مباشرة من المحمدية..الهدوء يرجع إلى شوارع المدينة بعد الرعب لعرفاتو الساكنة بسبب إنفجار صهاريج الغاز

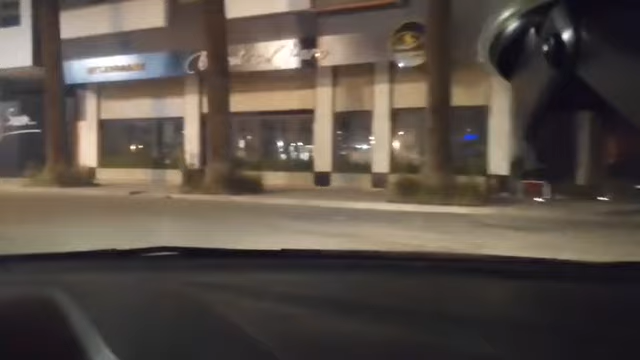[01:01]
أهلا وسهلا بكم تتبع قناة شوف تيفي في هذا المباشر الجديد من مدينة المحمدية وبالضبط من أبرز منطقة سياحية في مدينة المحمدية اللي هي هذه الحديقة المعروفة في مدينة المحمدية.
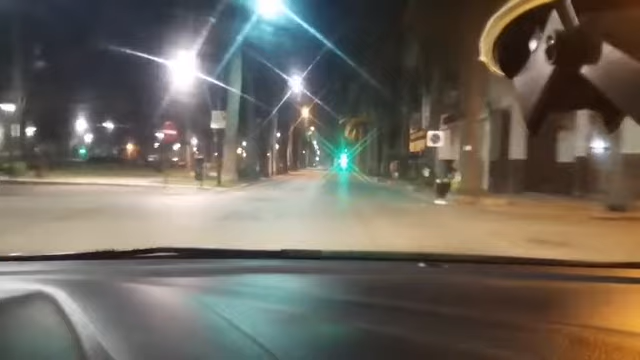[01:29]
إذن تشوفوا معنا تتبع قناة شوف تيفي الهدوء أرجع إلى شوارع مدينة الزهور مدينة المحمدية بعد
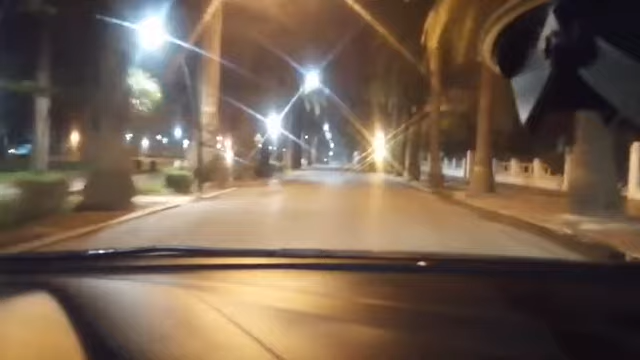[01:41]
الرعب والهلع اللي عرفته الساد لنا بسبب هذه الفاجعة اللي وقعت اليوم مع الساعة 6 مساء وهي انفجار 5 سهاريج بأحد المستودعات لتخزين الغاز. طبيعة الحال متتبعكم شو تبي الكل تابع معنا
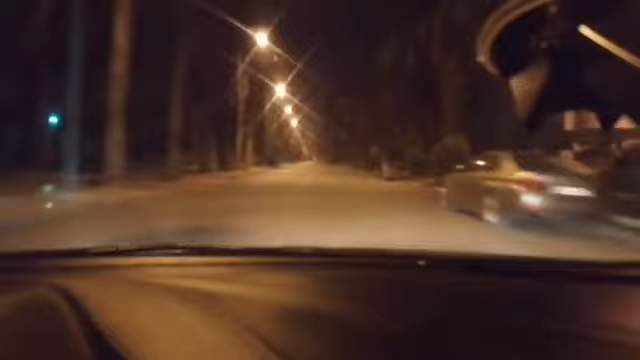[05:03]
تشوفوا أن الحمد لله ساكنة مدينة محمدية نعيشوا في راحة وفي أمن وأمان. مشكورين السلطات المحلية لمدينة محمدية وإيجاد الوقاية المدنية اللي قاموا بعمل جبار وكبير للسيطرة على هذا الحريق هذا.
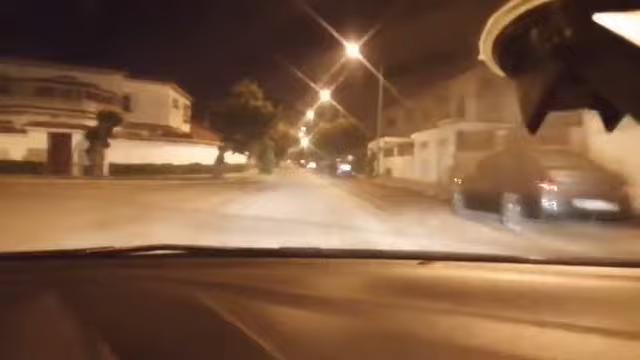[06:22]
بيقرأ جو تافي شو معناتها الآن في مواجهة من مدينة المحمدية اللي أرجع الهدوء لمولفاة هذه المدينة هذه الشوارع والإحياء ديالها من بعد الهلع والرعب اللي عاشوه الساكنة مساء يوم الخميس